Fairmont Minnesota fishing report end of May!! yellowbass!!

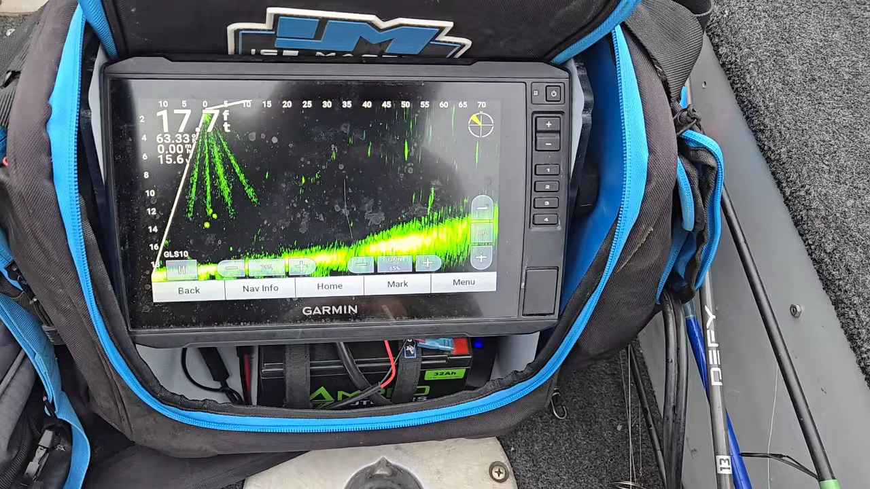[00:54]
water temp you can see look at all those fish down there tons of fish out there
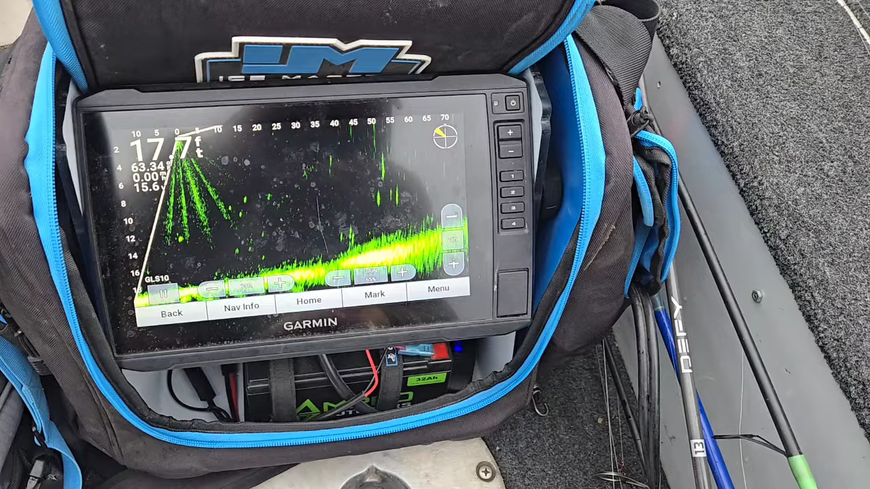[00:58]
actually kind of got some crappies mixed in with the yellows but good
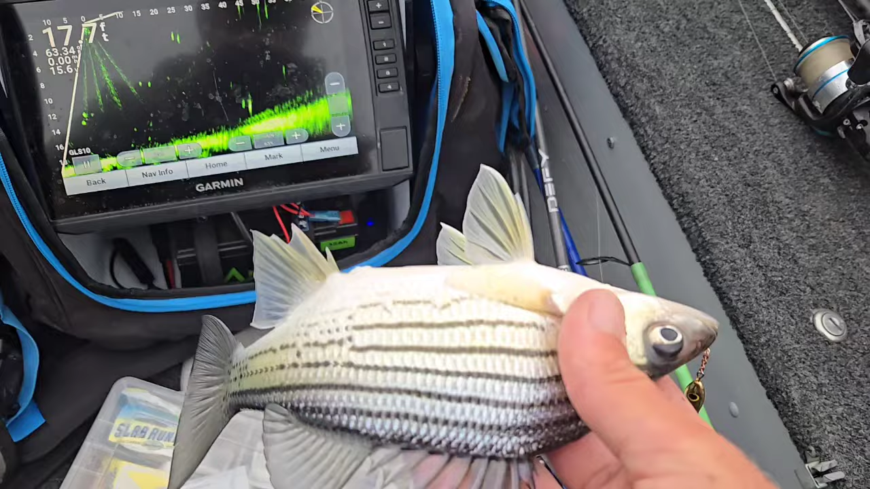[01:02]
sized ones today that's kind of what I was after trying to get a little more quality but yeah that's what I'm doing right now I might go in a little bit shallower but this is working and of course you know I'm jigging over side with the ice rod but yeah
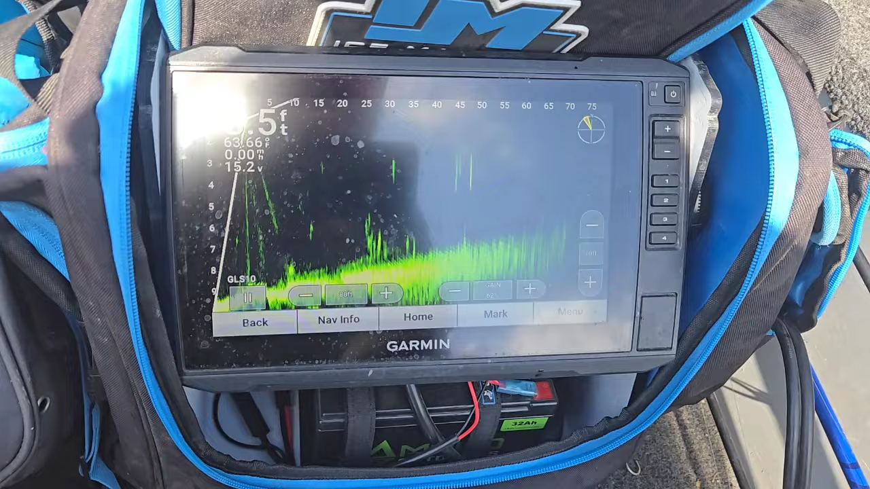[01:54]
you can see almost nine here but you can see how many fish are out there coming through I've been one after the other on the night crawlers with a pilkie control minnows on there
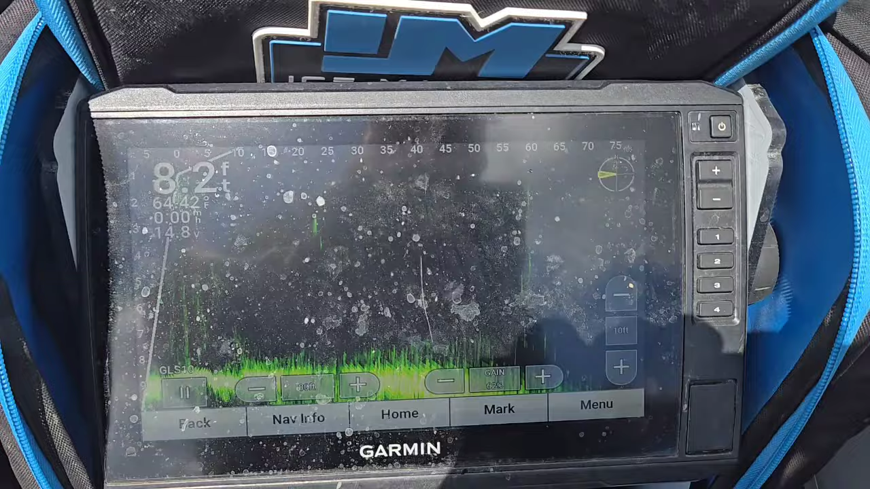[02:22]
foot of water here still I said just jigging over the side again doing
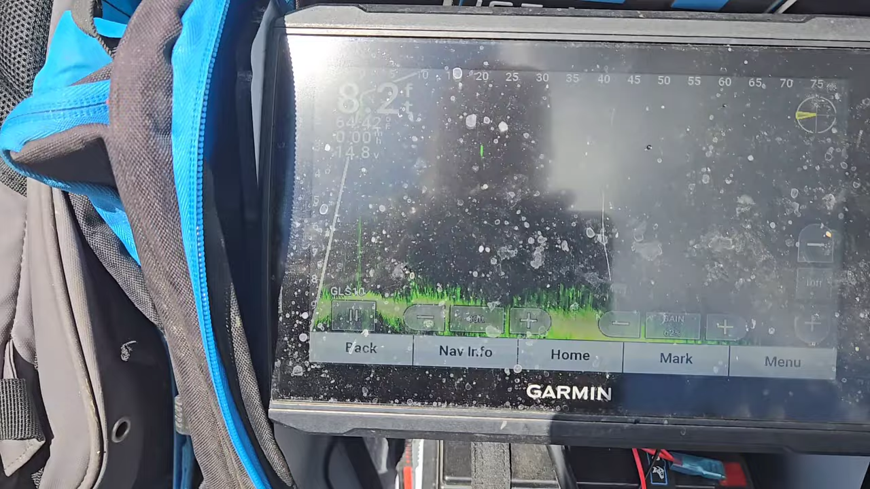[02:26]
pretty good things are looking good in there filling them up
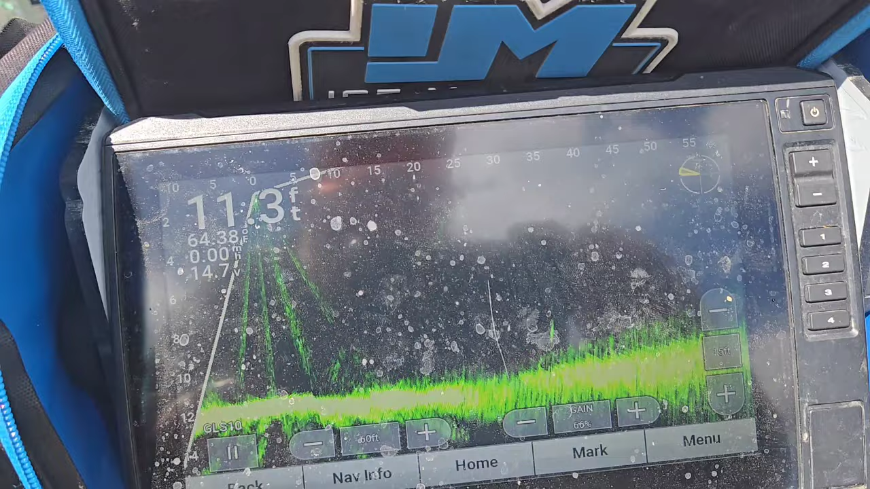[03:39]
On screen: depth 11.3 ft
kind of searching but really found them deep and found them shallow found them all over
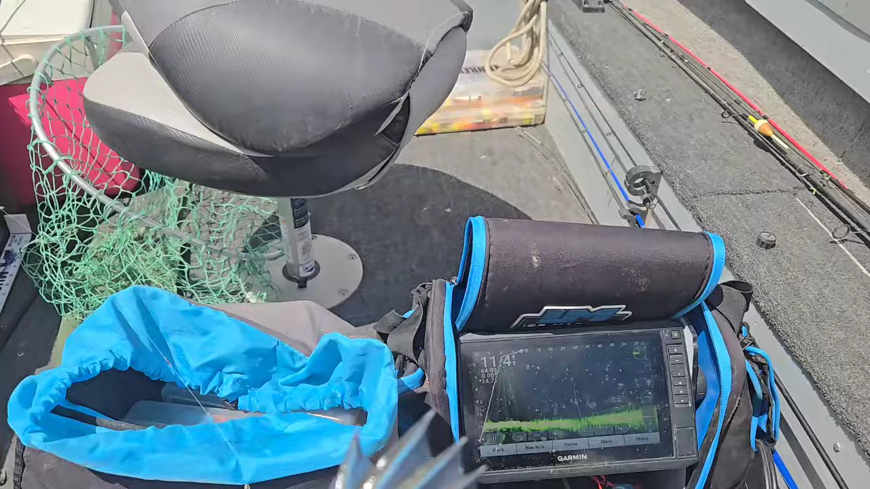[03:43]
but definitely being out in the boat is definitely worth it because these are some nice fish said you can see in live well a